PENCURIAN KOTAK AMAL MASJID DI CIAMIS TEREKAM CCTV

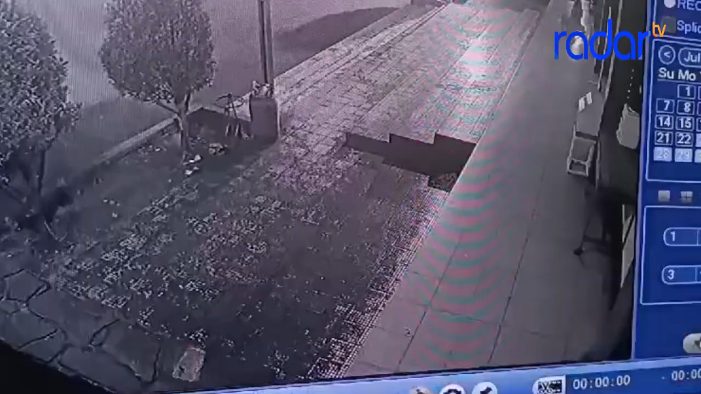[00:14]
Inilah aksi pencurian yang terekam kamera pengawas atau CCTV di Masjid Jami Al-Kawusar,
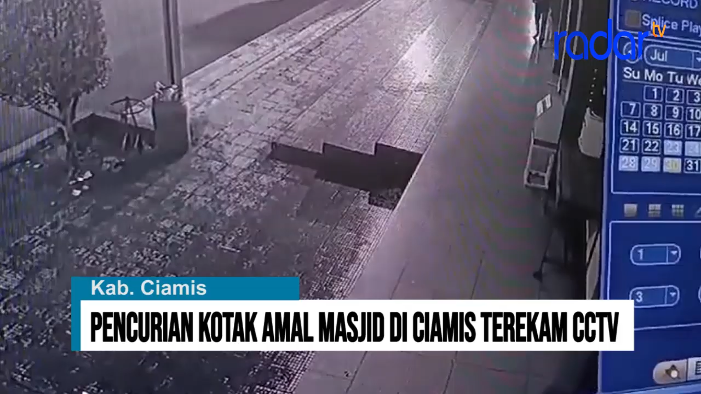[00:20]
Kecamatan Cikoneng, Kabupaten Ciamis. Aksi pencurian terjadi sekitar pukul 2 lebih 37 waktu Indonesia Barat selasa dunia hari.